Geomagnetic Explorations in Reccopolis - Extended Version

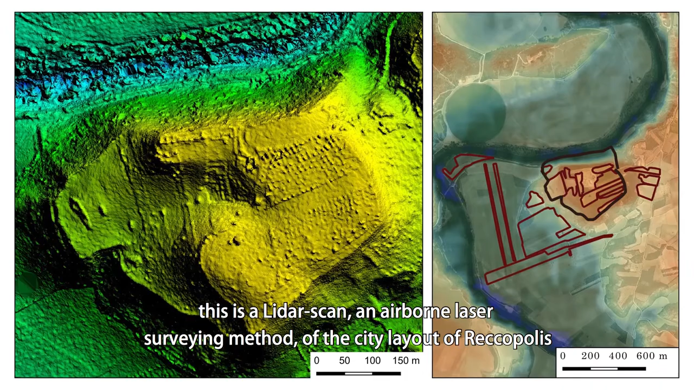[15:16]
Das ist also eine Laservermessung von einem Flugzeug aus des Stadtgebietes von Recopolis.
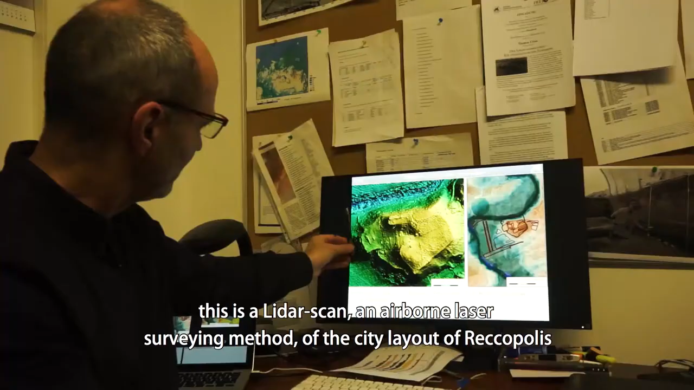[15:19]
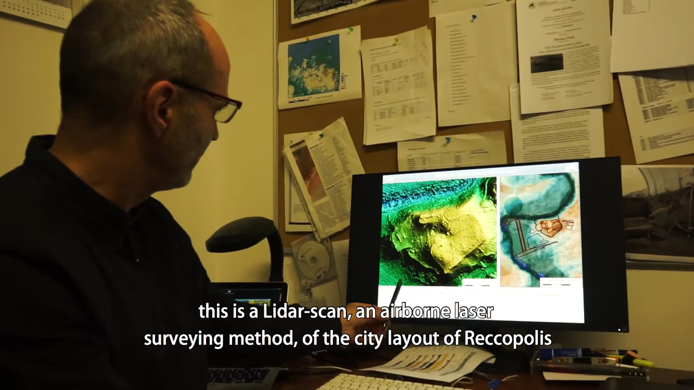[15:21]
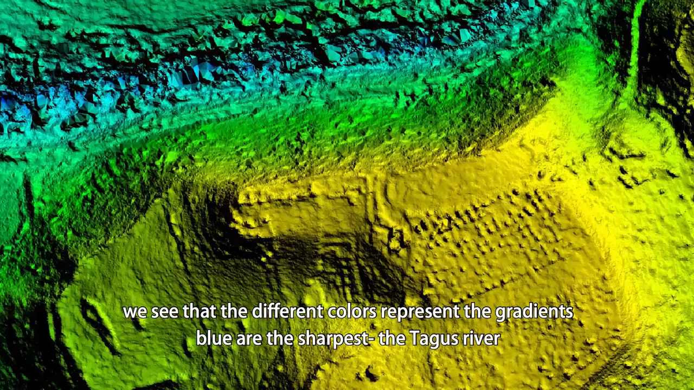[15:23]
Wir sehen das in den unterschiedlichen Farben, also blau sind die tiefliegenden Verläufe, das ist der Tejo.
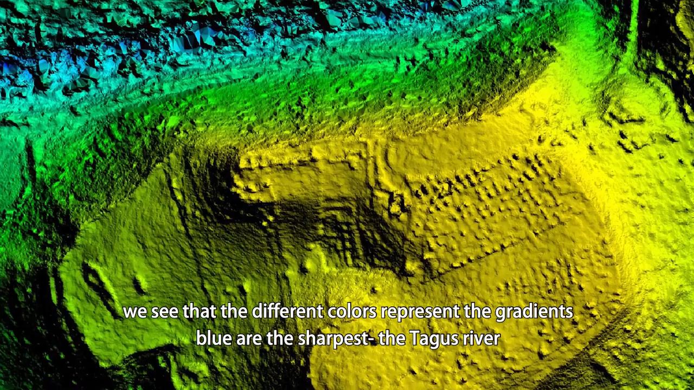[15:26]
Und dann können wir relativ gut die entscheidenden topografischen Elemente der Siedlung sehen.
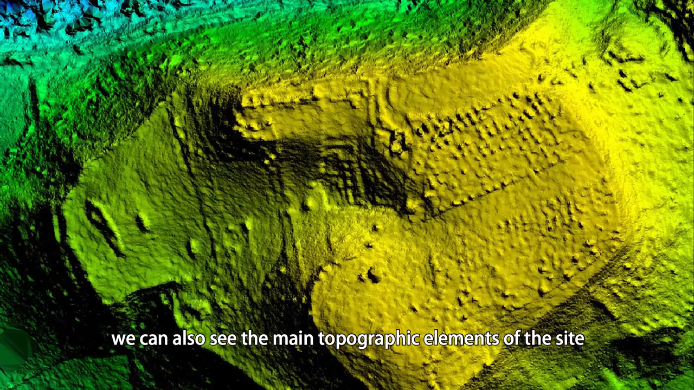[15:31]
Also die Topografie markiert natürlich ziemlich deutlich auch die Struktur der Stadt.
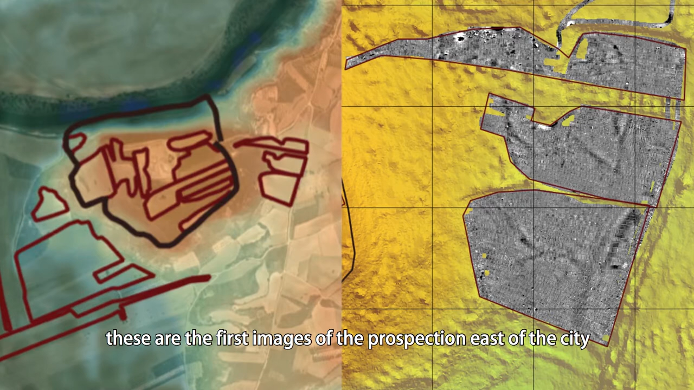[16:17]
Da sehen wir jetzt so ein
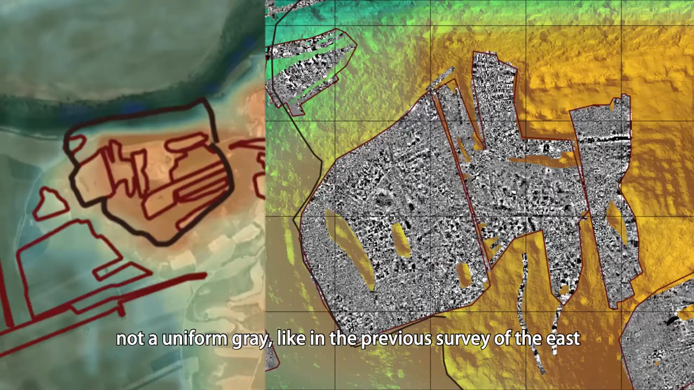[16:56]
Also das ist nicht dieses einheitliche Grau,
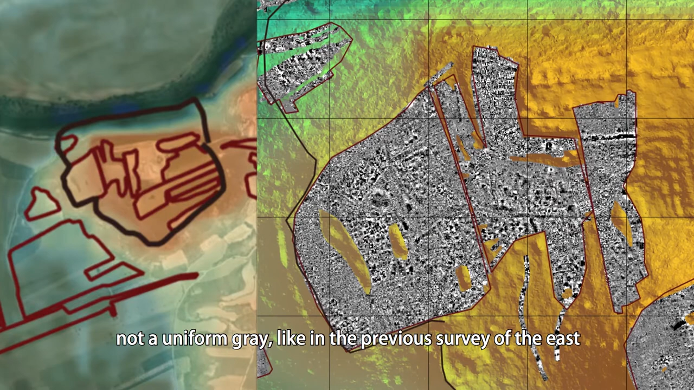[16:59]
was wir in der Peripherie im Osten hatten, sondern wir sehen hier ganz viele unterschiedliche Strukturen.
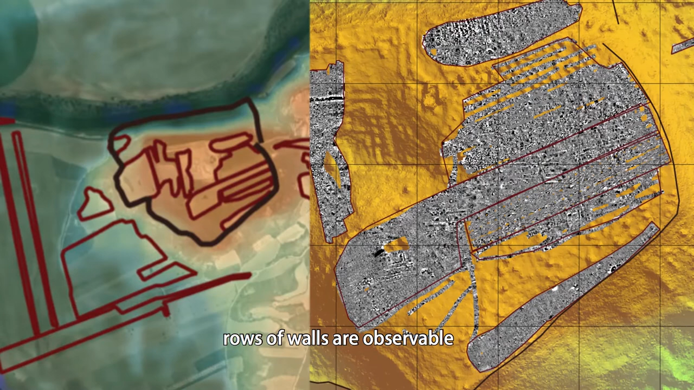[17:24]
Also es ist eine ganze Reihe von Mauerresten sichtbar,
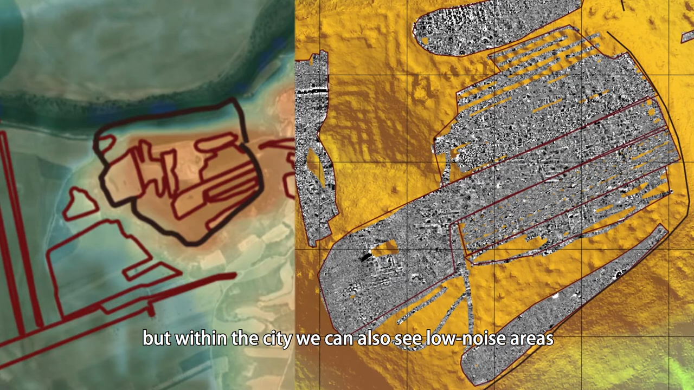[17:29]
aber innerhalb dieser Struktur der Stadt sehen wir auch bestimmte Flächen, die sind relativ